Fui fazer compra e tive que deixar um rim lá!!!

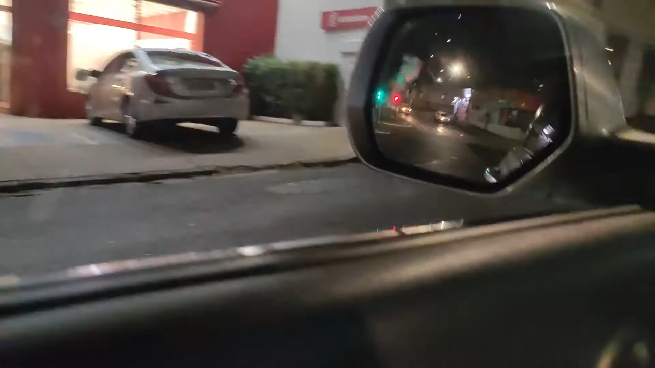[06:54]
chegamos na farmácia Vamos correr Eu acho que é essa